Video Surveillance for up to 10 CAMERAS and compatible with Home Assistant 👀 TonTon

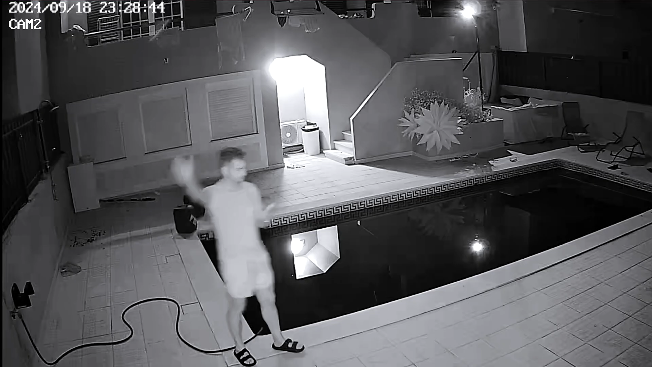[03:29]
with the infrared we can also see it really well we can recognize
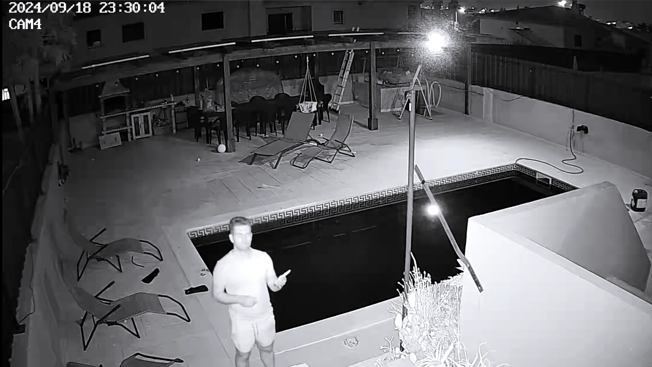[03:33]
the person that we are looking at and if we need to boost the image there's also this accessory but at this moment just
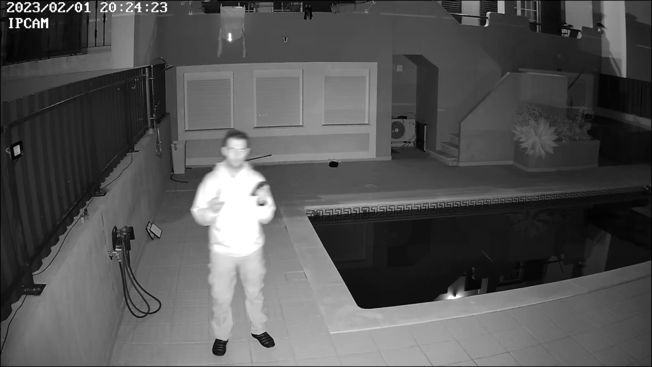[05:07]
this at night to give it a boost in terms of the
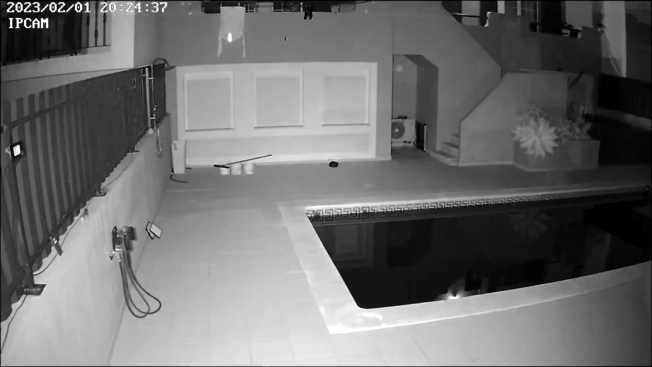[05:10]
infrared but also if you want to use a vr set now that being said let's go and take a closer look on how simple it is to use the system that comes on
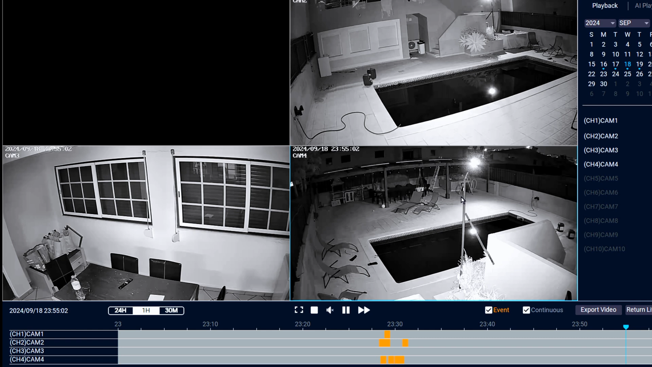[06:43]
unit and if i go to 24 hours view i will have all these events right over here this was movement on camera 2 probably myself camera 2 is this one right over here coming out of the office or getting you know the office doesn't matter and if i go to know to the 17th it will show me the events or movements that there were and detection usually detection in terms of persons let me go to 18 just to see because i was yeah so if i go here to um